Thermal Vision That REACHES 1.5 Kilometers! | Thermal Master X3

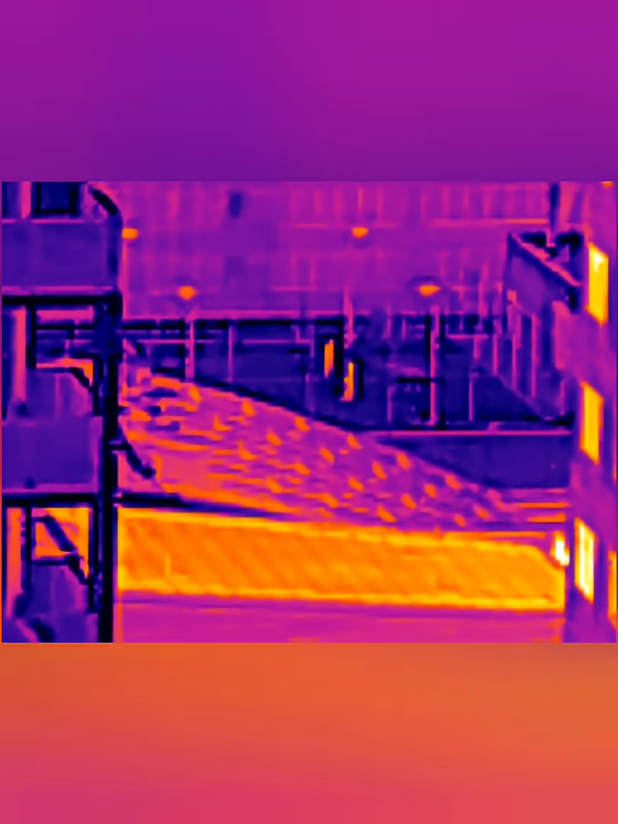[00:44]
This is about maybe 300 meters, estimation.
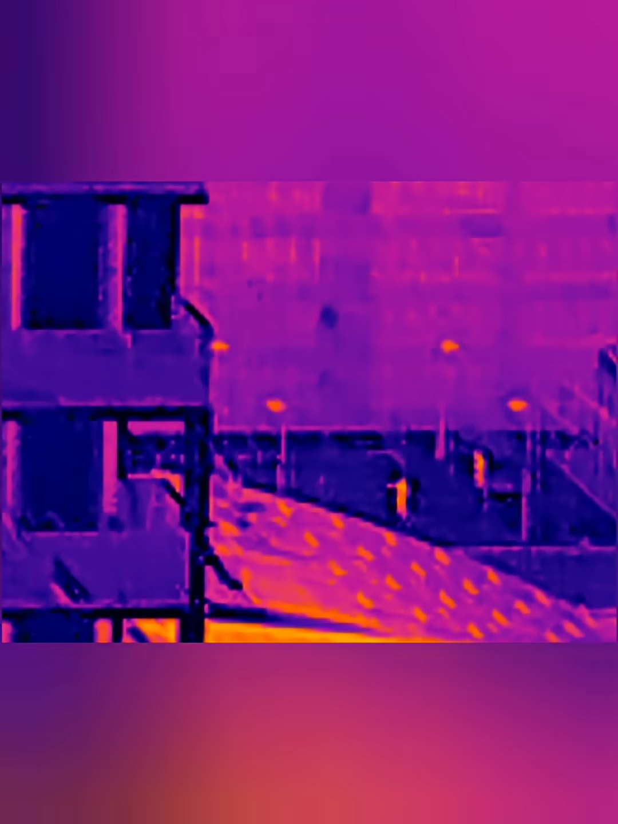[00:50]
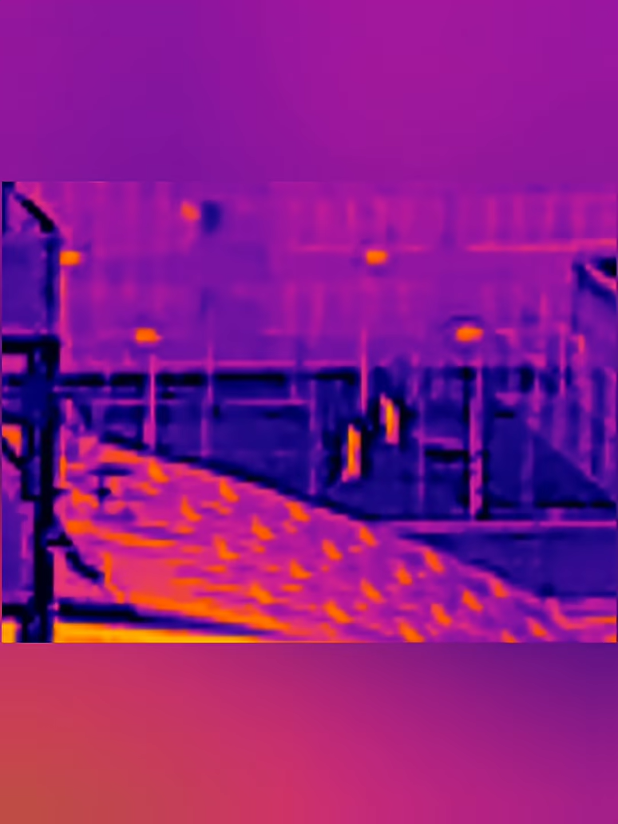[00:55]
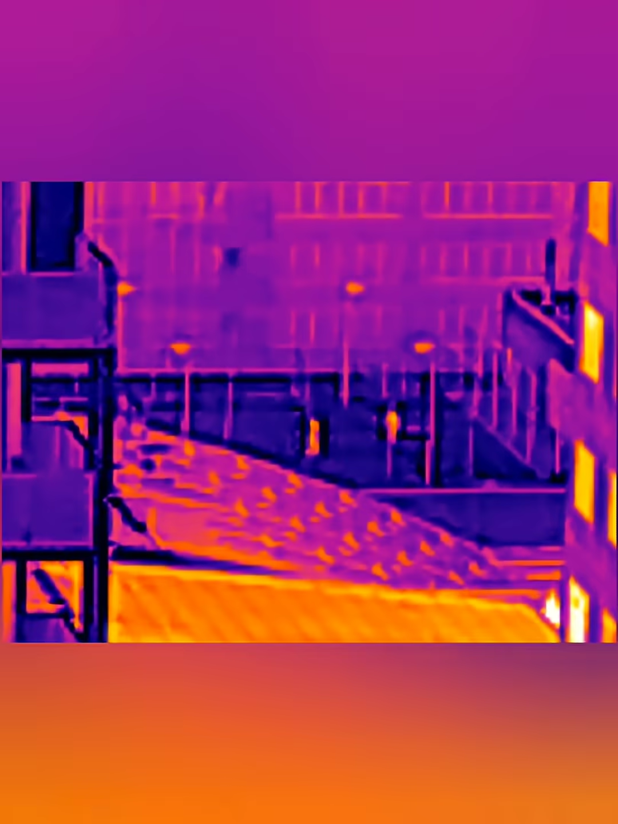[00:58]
Maybe longer, I'd have to check, but a couple of guys playing tennis here at the back.
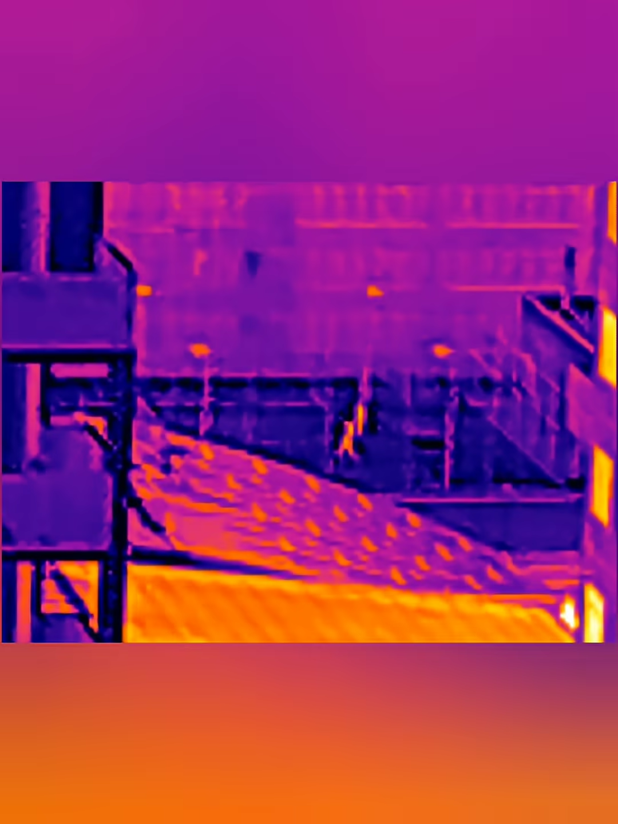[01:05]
I think it's amazing, you can see the movements.
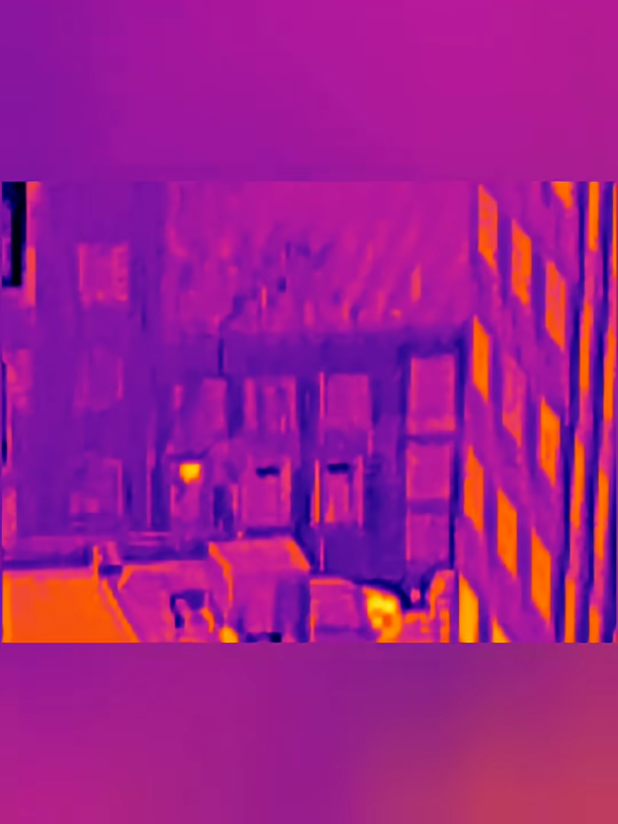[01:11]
And the street below here, let's focus this in a bit. It's actually probably already focused.
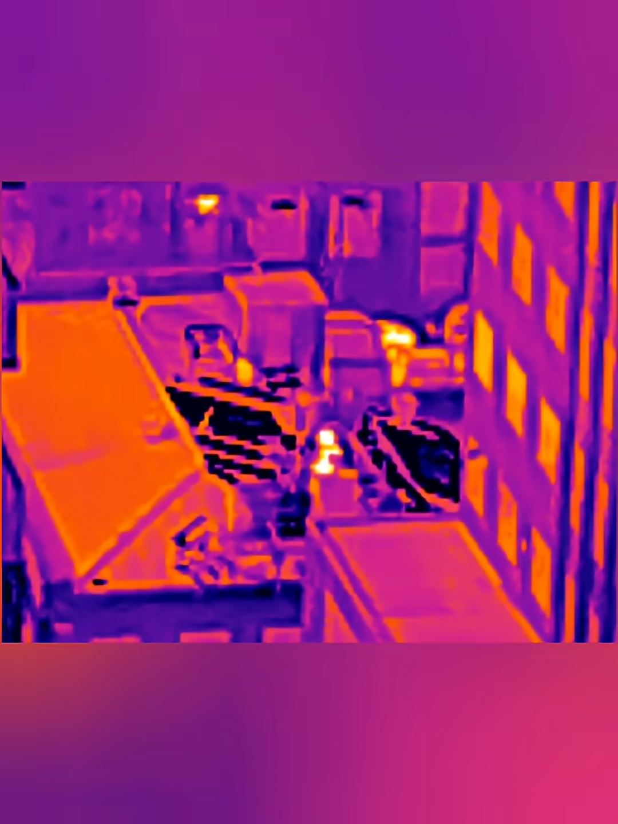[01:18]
It's just some cars in the distance.